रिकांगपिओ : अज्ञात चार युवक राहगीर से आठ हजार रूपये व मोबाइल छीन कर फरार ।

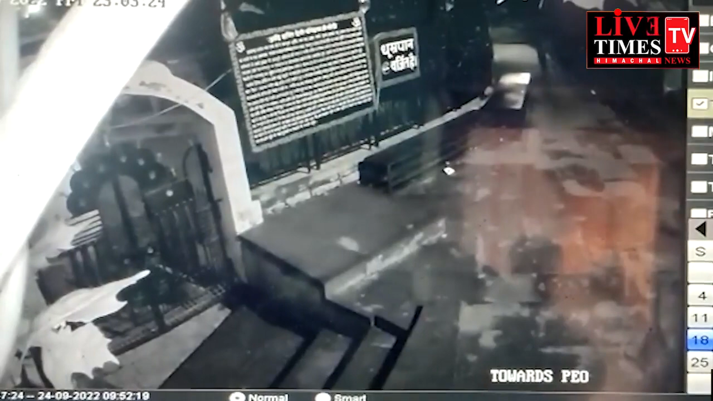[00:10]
किनो जैसे शांत महौल में लूट की घटना का मामला सामने आया है रिकॉंग पियों के साथ
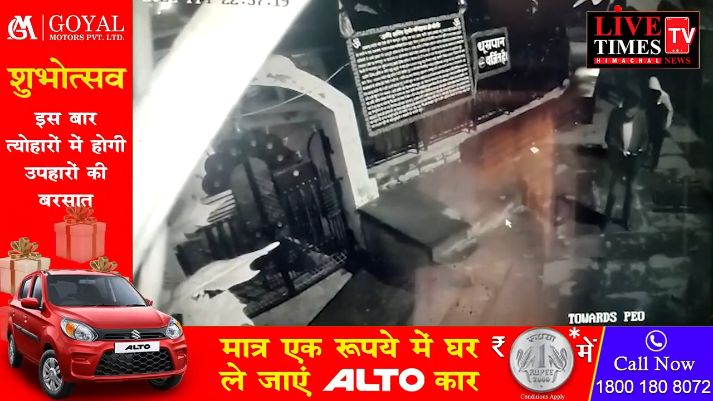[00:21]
लगते कोठी गाउं के बीच में एक स्थानी रहागीर से चार इवग जिसमें से तीन नकाब पहने थे उन्होंने नगत राशी वो मुबायल प्षीन कर फरार होने का मामला पेश शाया है पुलिस को दी गई शिकायत में रगुवीर नेगी निवासी कोठी ने कहा कि घटना शुक्रवायर
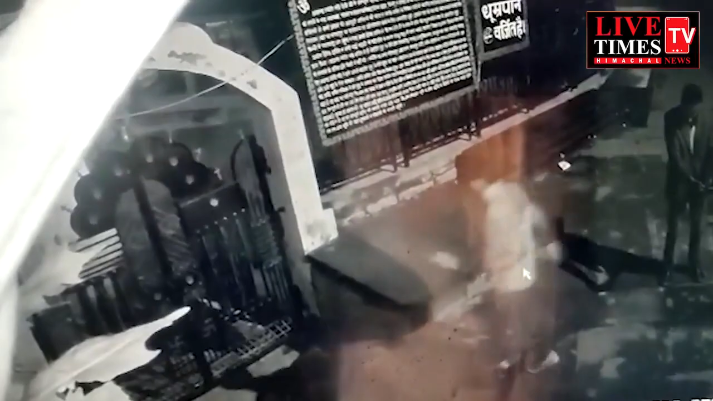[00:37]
देरात करीब 11 बजे की है वे अपने घर कोठी जा रहे थे कि पंच्राइद घर के समीब चार इवग उन से उल्चे वा आथ अजार नगत राशी वा